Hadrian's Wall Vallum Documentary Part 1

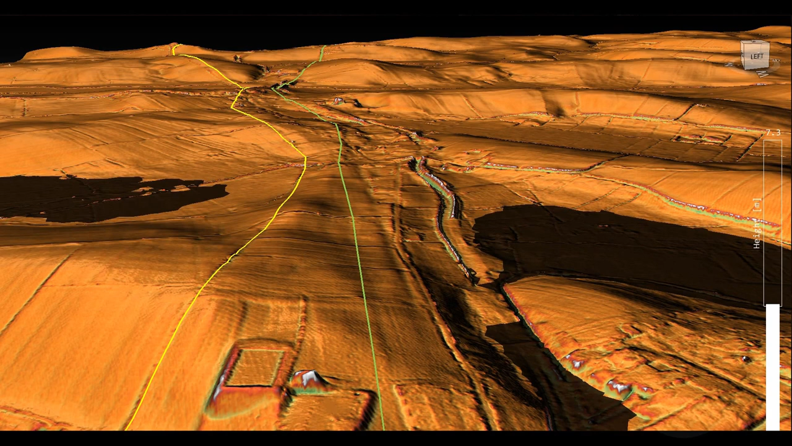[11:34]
for the valleys to the north of the wall were waterlogged or extremely marshy and consequently could not support a heavy wall. Again, as shown in sections A and B,
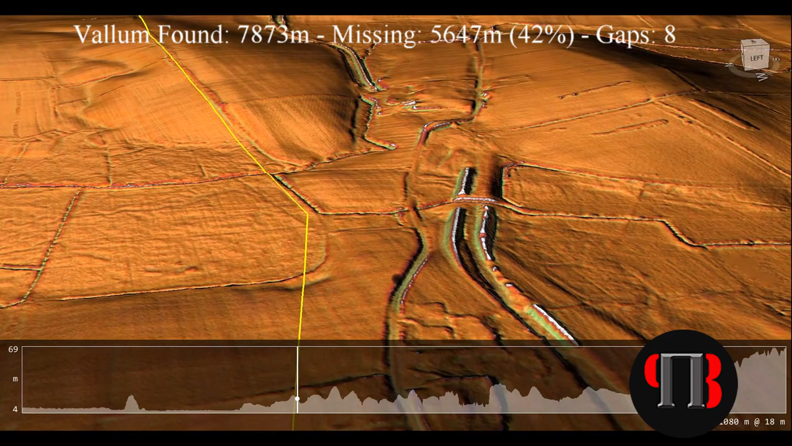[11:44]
the vallum looks pretty independent of the wall and only mimics its alignment in a few places.
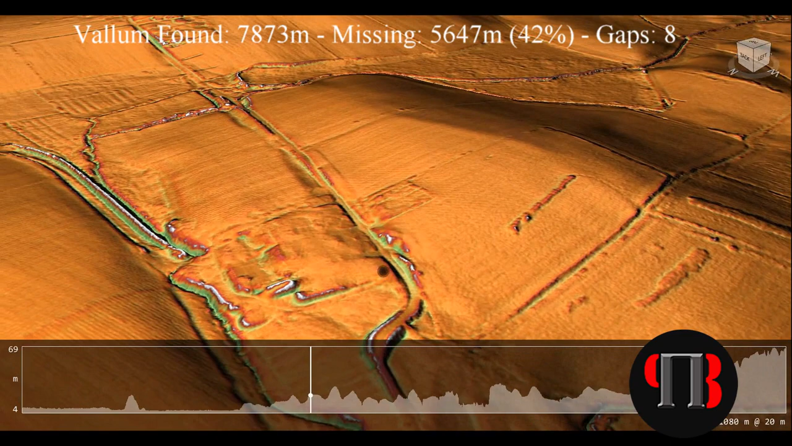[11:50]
This would indicate that it predates the wall, as it may have been used to bring the stone to the wall,
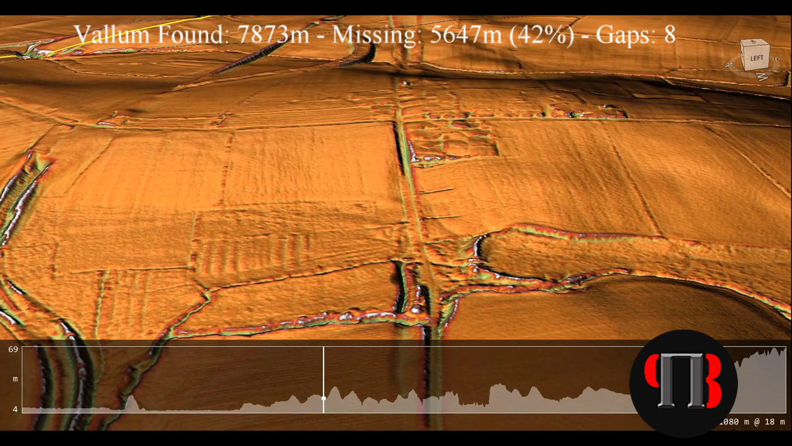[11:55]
as there is no evidence of any Roman roads being present within this section. The flyover shows that the predicted path of the wall is probably incorrect, as shown on both the scheduled monument and OS maps, as there are more obvious locations for the defensive ditch close by.
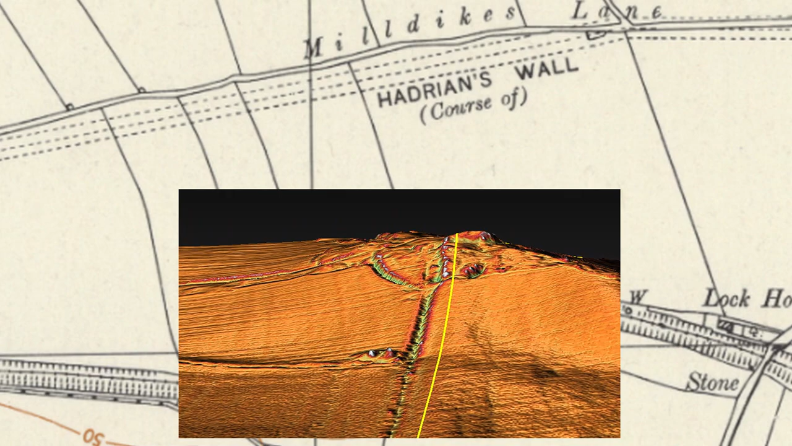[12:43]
The vallum is also equally poorly defined on OS maps and scheduled monuments register,
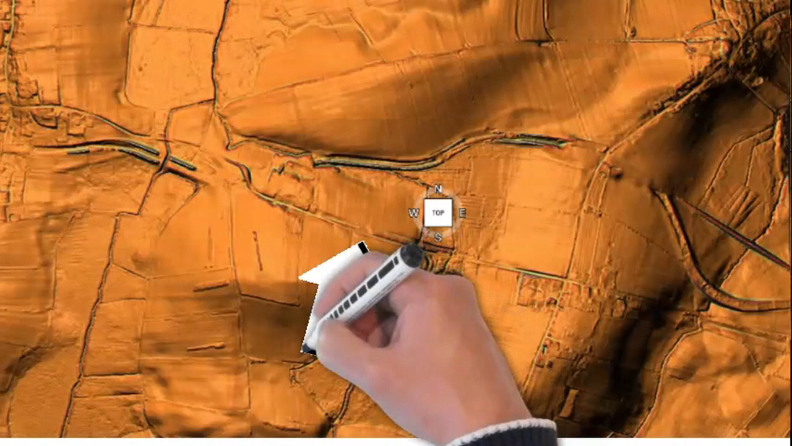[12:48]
but can be easily seen on LiDAR maps.
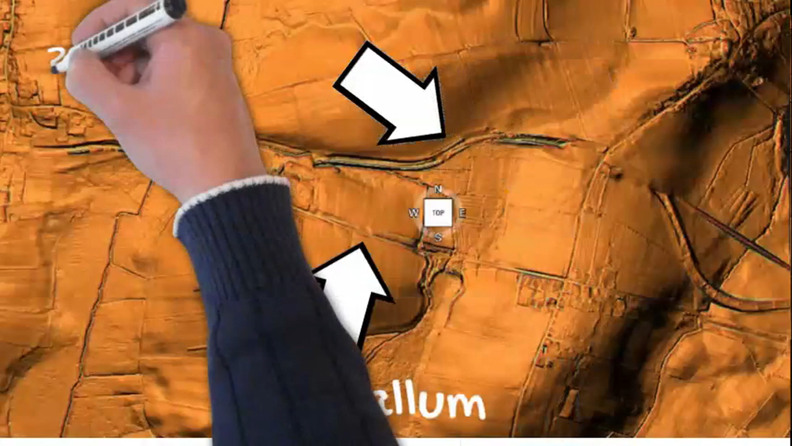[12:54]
Moreover, the railway line confuses this process,
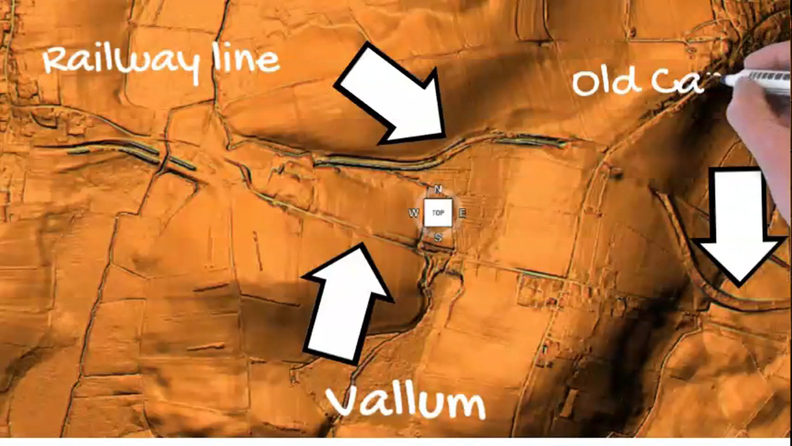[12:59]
as it was a reused canal ditch, which may have been part of the original prehistoric dike.
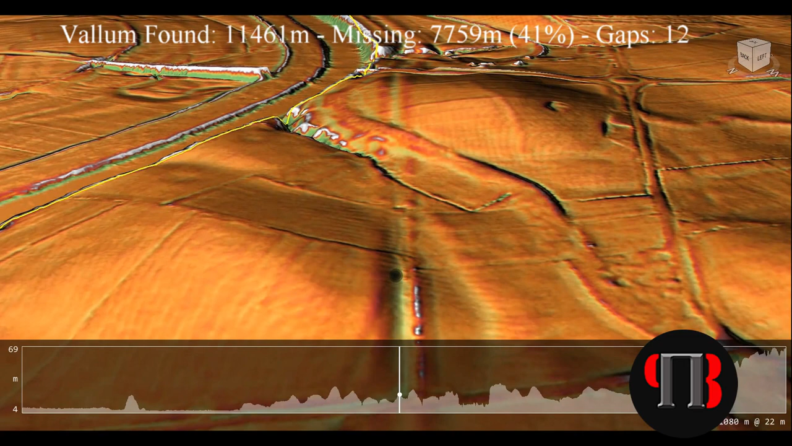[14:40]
We feel that this post-glacial flooding evidence now allows us to date the wall's construction in relation to the vallum,
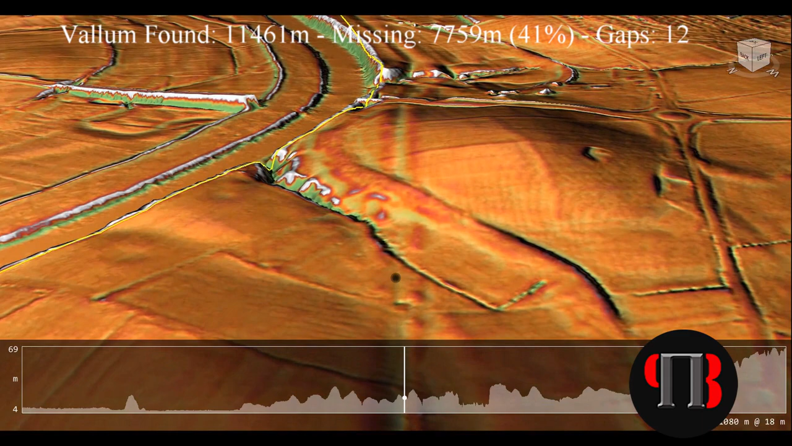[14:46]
as shown by the missing sections as they enter and travel through river valleys, which can only be the consequence of even higher river levels than at the time of the wall's construction.
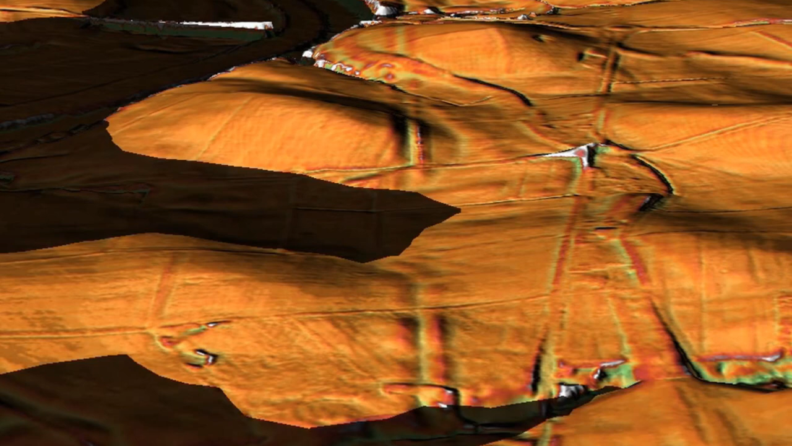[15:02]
The vallum in this section seems to disappear long before the current River Eden. As we have already shown, the River Eden was more significant in the past during the Roman period by about 8 metres than today.
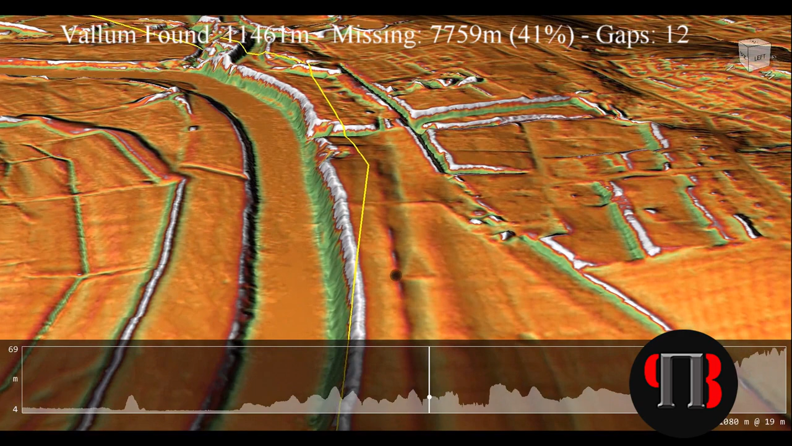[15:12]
And as a consequence, the wall follows the path of the heightened river at 15 metres.
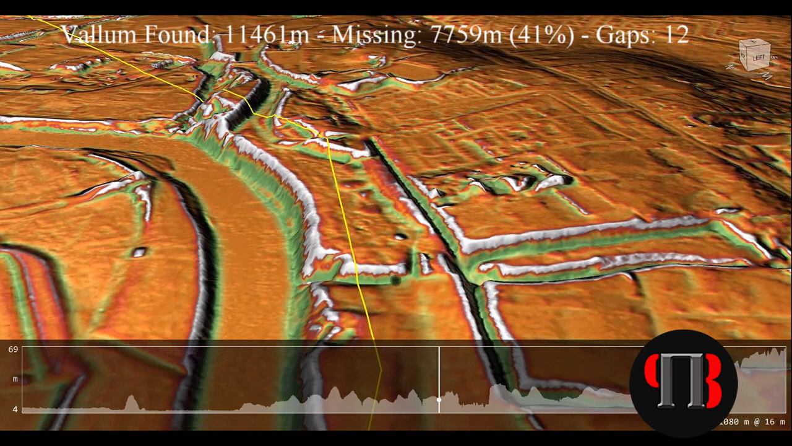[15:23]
But this is not the case for the vallum, because the distance between the two structures and different water levels causing the gaps in the construction.
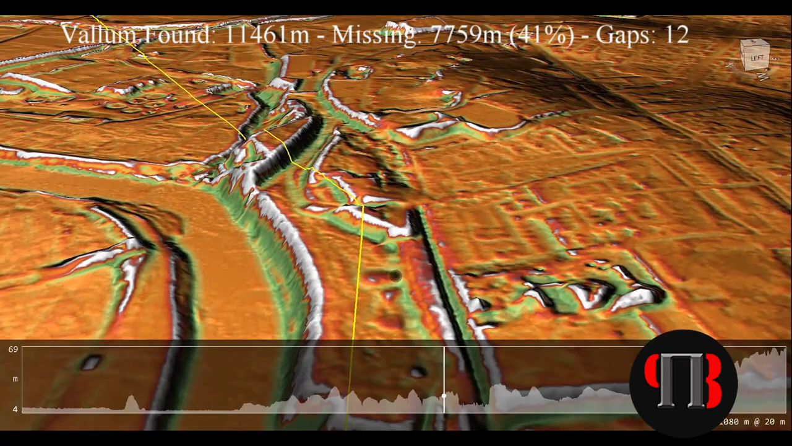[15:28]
The LiDAR map shows that the vallum not